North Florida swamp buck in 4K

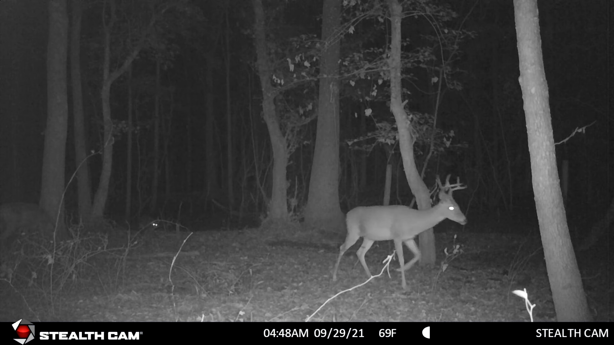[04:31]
and a half years old i mean he's got he's got long g3s uh in relation to his g2s got pretty good g1s um you know just to the ears but uh hey it's gonna be good meat in the freezer